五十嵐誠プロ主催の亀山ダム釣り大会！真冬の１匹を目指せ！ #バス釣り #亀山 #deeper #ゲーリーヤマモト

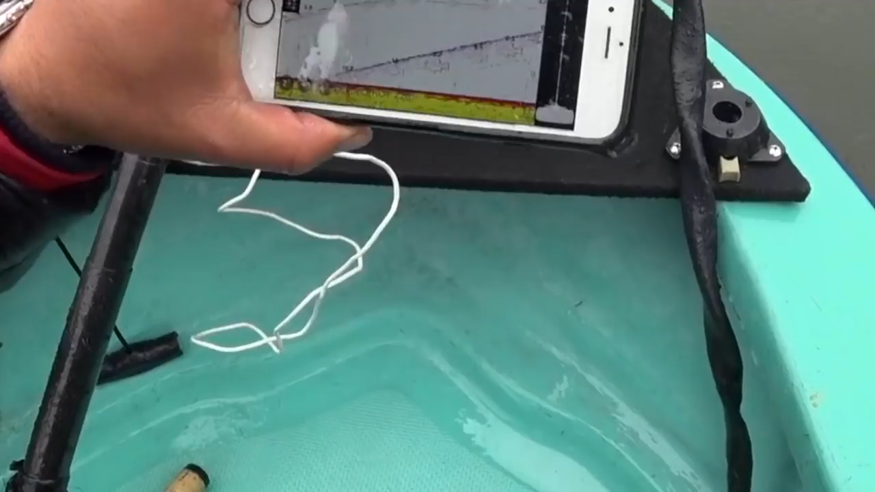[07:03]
ほら、中層にババババババババーっとね、